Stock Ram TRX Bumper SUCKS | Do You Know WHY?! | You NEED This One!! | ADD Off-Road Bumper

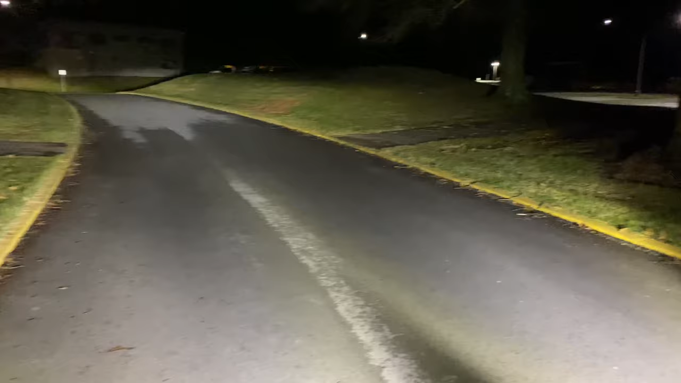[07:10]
A lot brighter. Now, I will show you what the daytime running light feature looks like on these rigid 6-inch lights in 3, 2, 1, and bam, there's that.